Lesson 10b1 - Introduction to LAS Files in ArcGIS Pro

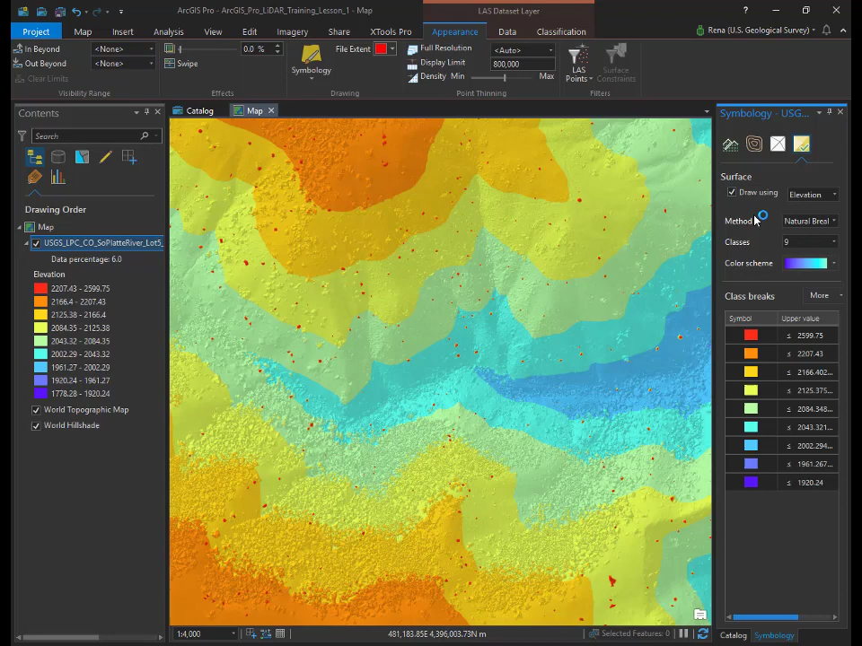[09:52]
These artifacts represent noise points that are above the ground. They are red because they have high elevation values. Go ahead and turn off draw using elevation option under the surface symbol. Click on the point symbol and check draw using.
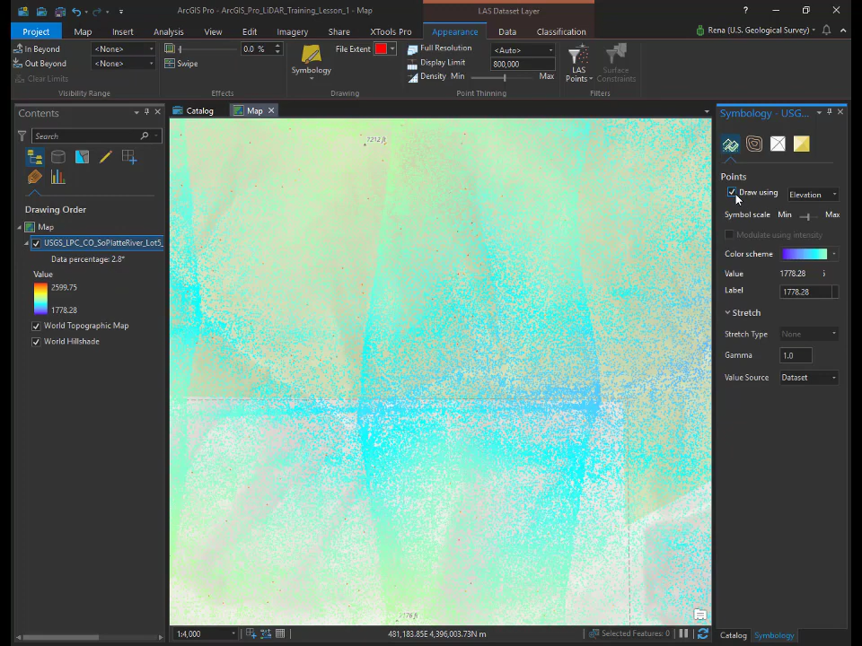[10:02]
Select classification from the drop down menu. You should see LIDAR points color coded to match the classification type.
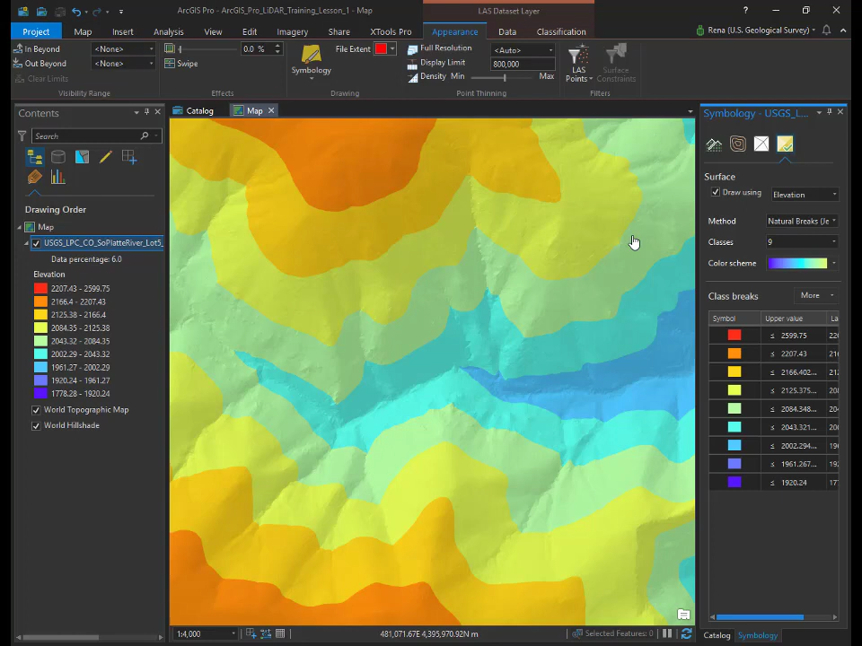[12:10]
In ArcGIS Pro, a 3D map is called a scene. To view your LIDAR data in 3D, you must convert your map into a scene. On the ribbon menu, select the view tab. Click the convert button and global scene. This will launch a global scene.